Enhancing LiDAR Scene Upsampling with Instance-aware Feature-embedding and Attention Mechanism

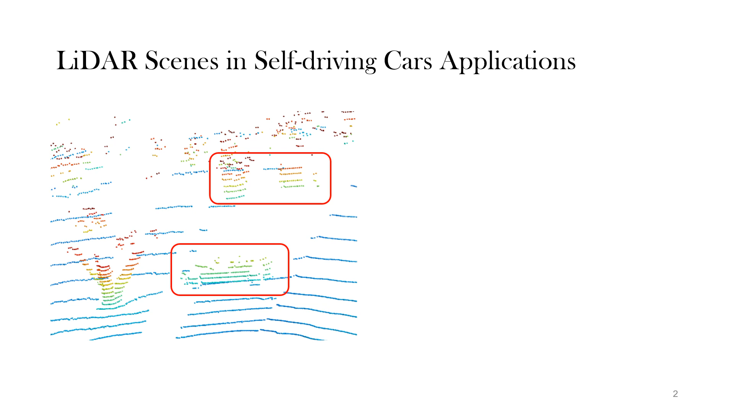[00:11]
the point clouds from LiDAR are often sparse To reduce the impact of this sparsity, one potential solution is to use R-sampling method to densify the sparse surface However, the current R-sampling method faces two challenges First, LiDAR point clouds are usually sparse and irregular
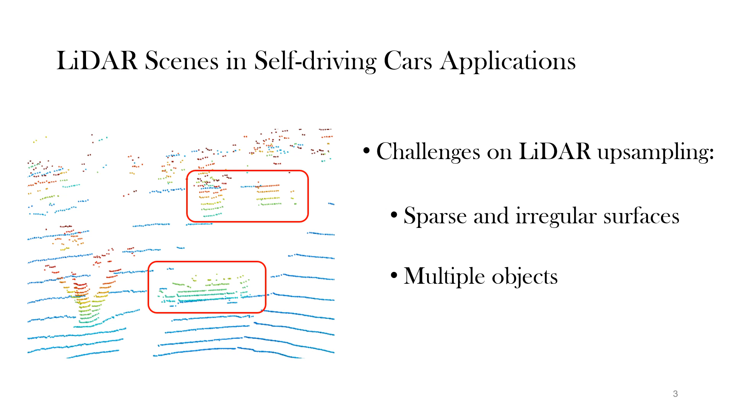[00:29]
Second, LiDAR thin is complex and contains multiple objects As a result, LiDAR R-sampling is still an open question to be resolved In our paper,
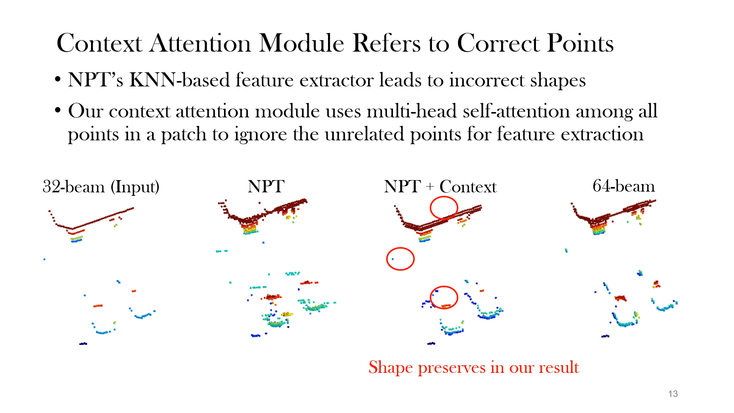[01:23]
Previous methods rely solely on the KNN-based feature extractor which often leads to the incorrect shape in sparse area To mitigate the issues, R-contact attention module employ multi-hand self-attention across all points As seen in the example 3, R-methodes achieve better R-sampling shape that is close to KNN-truth Then, the second one,